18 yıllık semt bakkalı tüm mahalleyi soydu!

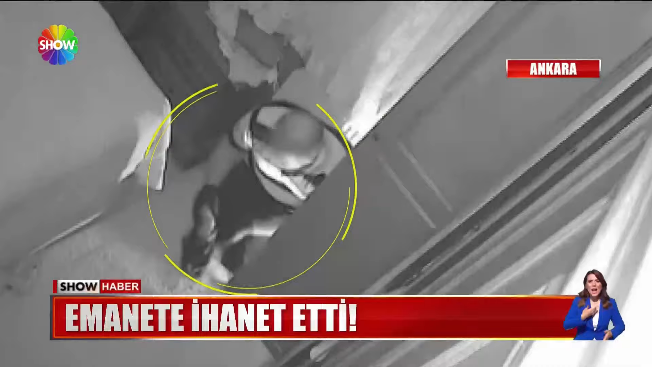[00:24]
Evimizin anahtarını arkadaş kopyalayıp yaptırıyor. 18 yıllık bakkaldı. Ona güvenip anahtarını bırakanlara tam anlamıyla ihanet etti. Anahtarlarını kopyalayıp evlerini işte böyle soydu.
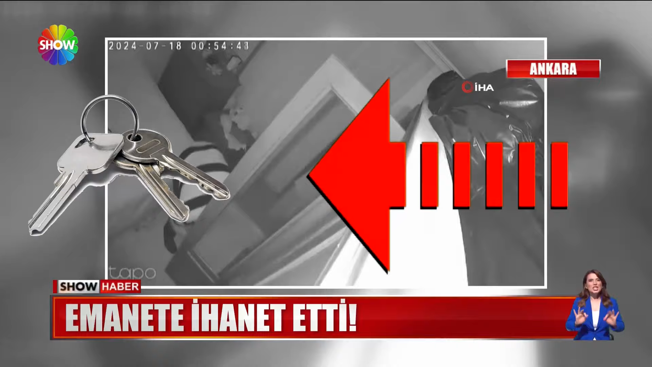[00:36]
Altınlarımızı, zinnet eşyalarımızı alıp sıra kalem çekti.